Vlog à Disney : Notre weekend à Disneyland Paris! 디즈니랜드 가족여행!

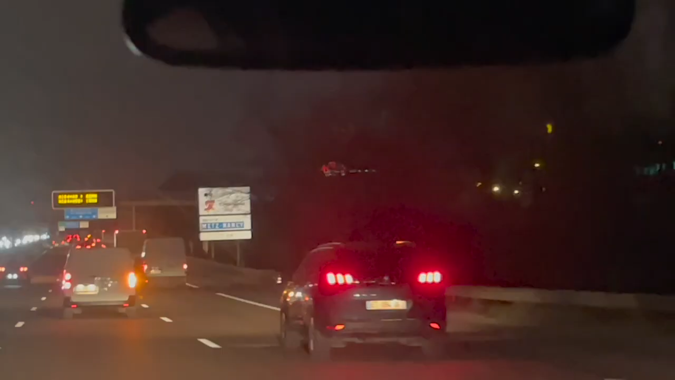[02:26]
Disney, Disney, Disney. C'est des gros panneaux blancs qu'il y a sur les côtés.